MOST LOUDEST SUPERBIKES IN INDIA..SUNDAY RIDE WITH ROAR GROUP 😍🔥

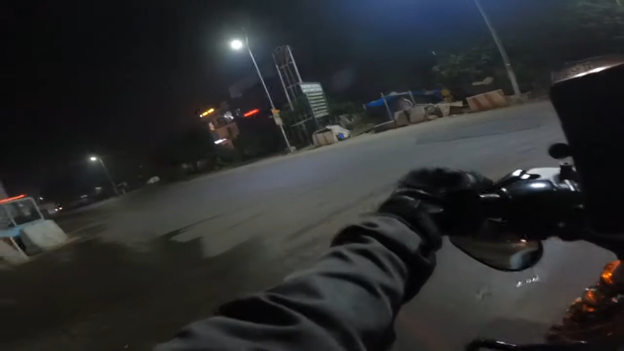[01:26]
पिलियन को बैठाते इतना बुरा गड्ढा आ जाता है सामने, और इतना मतलब बाइक पे टच होती है तो आराम से चलाना पड़ता थोड़ा ना।